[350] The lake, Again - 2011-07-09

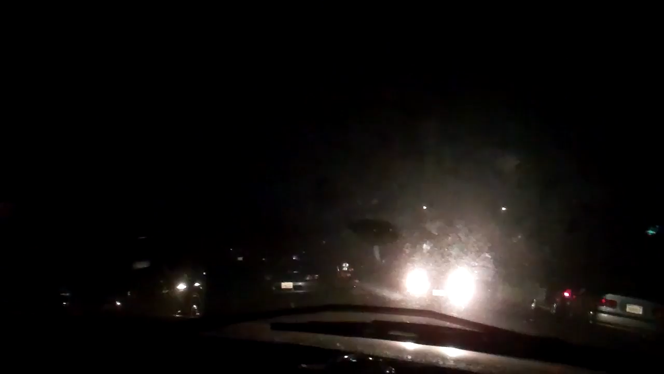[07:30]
People. Just try and pull into that spot over there. And watch out for this guy next to you. Yeah, I know there's a car. Or, no, yeah, actually a guy.